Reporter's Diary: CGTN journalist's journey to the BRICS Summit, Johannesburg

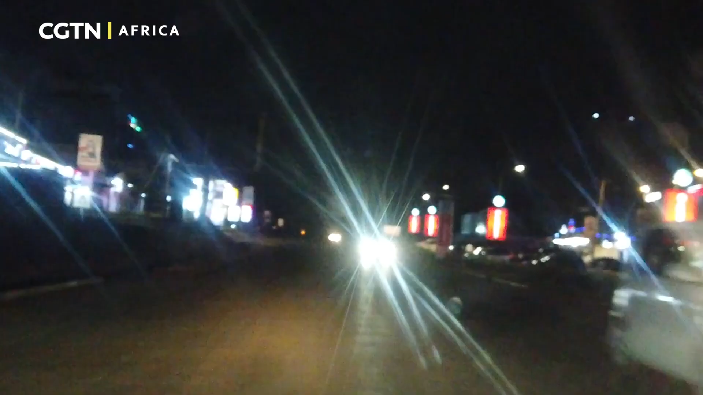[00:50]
One advantage of commuting this early in Nairobi is there is very minimal traffic whereas during the
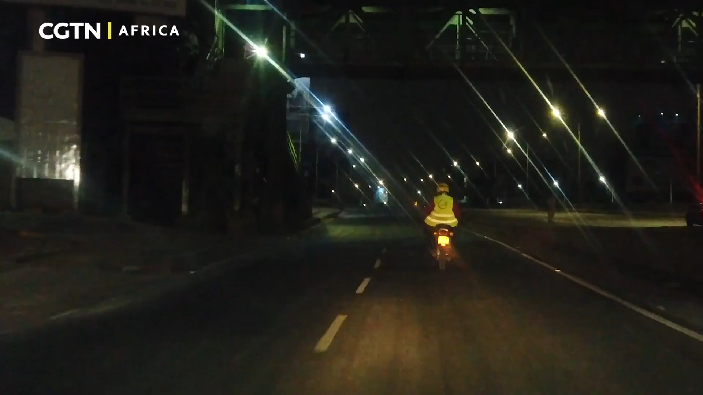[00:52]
day I would use at least one and a half hours to get from my place to the airport,